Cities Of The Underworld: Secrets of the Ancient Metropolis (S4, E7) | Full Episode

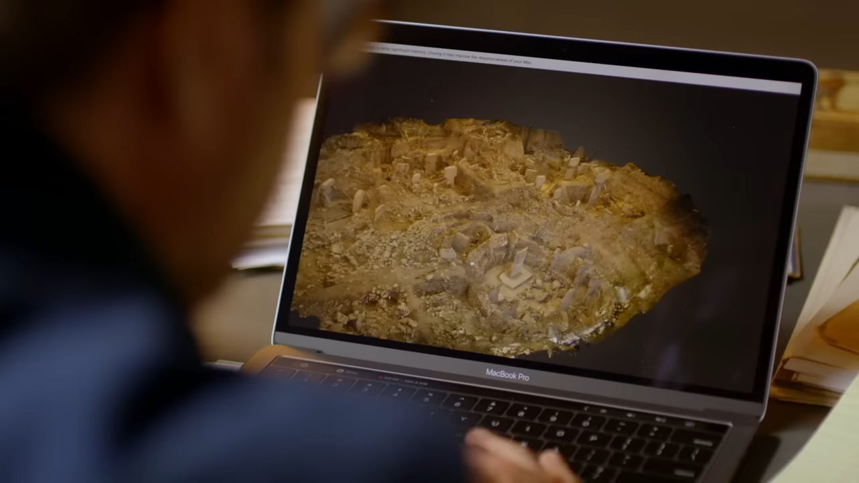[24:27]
So if these people were so organized as to create something of this nature,
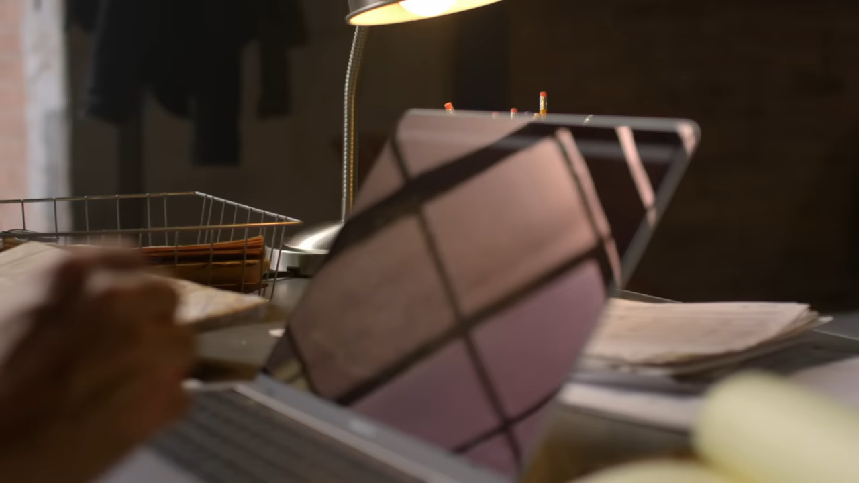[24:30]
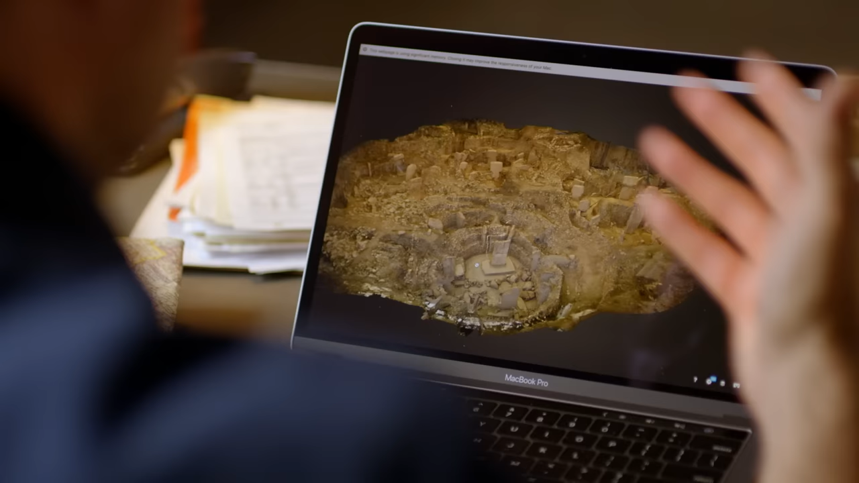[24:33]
then maybe the ancient peoples who created this may be the very ones who dug the underground cities.